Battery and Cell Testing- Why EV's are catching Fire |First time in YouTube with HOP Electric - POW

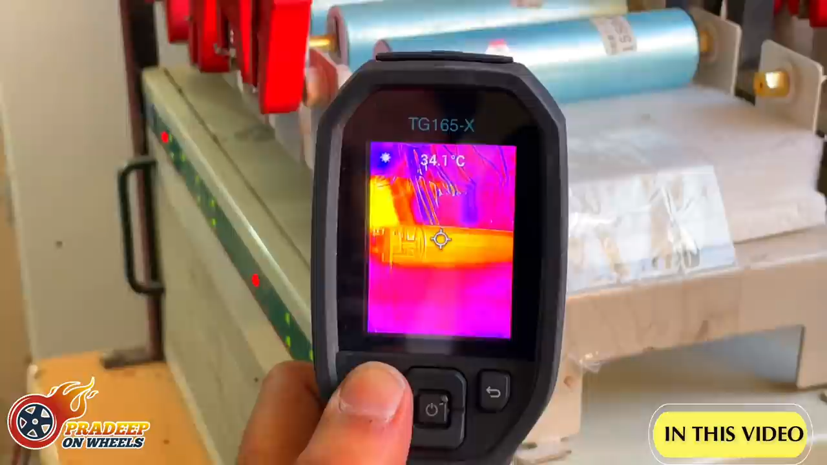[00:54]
On screen: spot 34.1°C
And that's how we make sure that if we are continuously cycling it at different sea ratings,
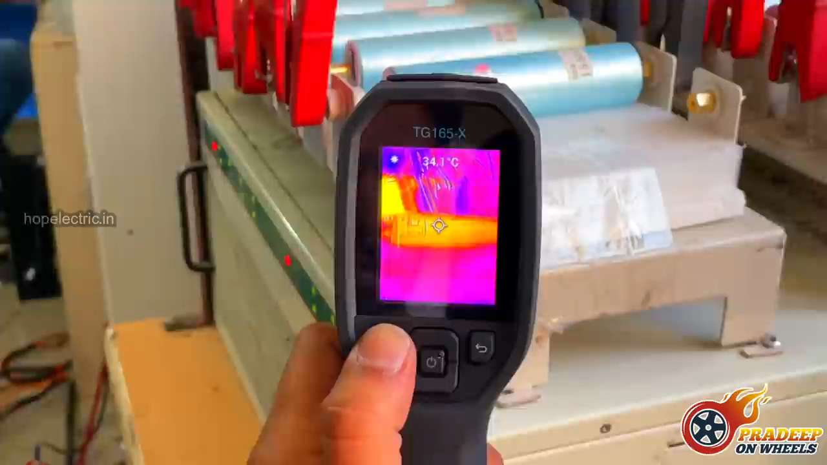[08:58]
On screen: spot 34.1°C
And that's how we make sure if we are continuously cycling it at different C ratings. What is the maximum and the minimum temperature the cells are. Check for a different cell. Different cell.
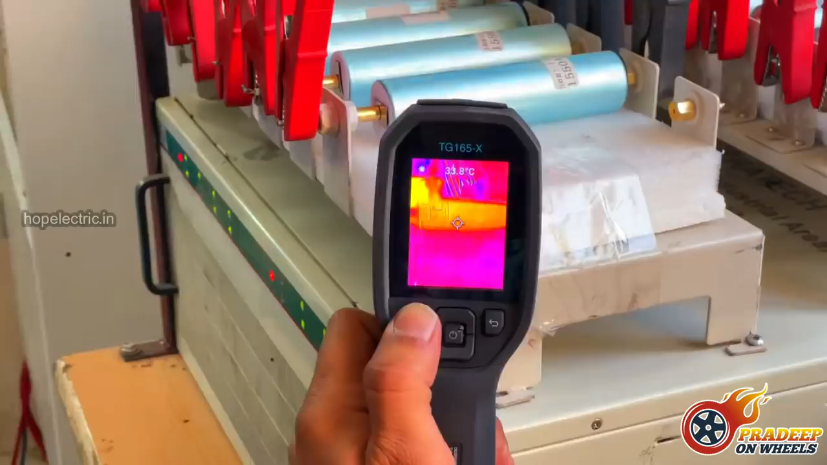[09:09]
On screen: spot 33.8°C
Okay. So you know the ambient temperature for the Indian roads in the summers goes above 45 degrees.